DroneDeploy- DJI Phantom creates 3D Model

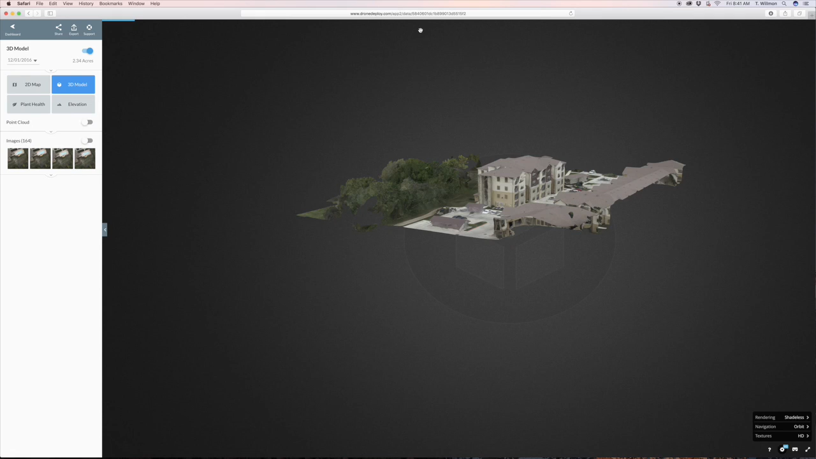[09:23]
Sometimes it will take a little bit to process Once it finishes You will have your 3D model You can turn it and look at it Or the better option Is to go up here to the top And export it You put in your email address And it will take a few minutes But it will process In either an object file OBJ Or .LAS Last file I suggest downloading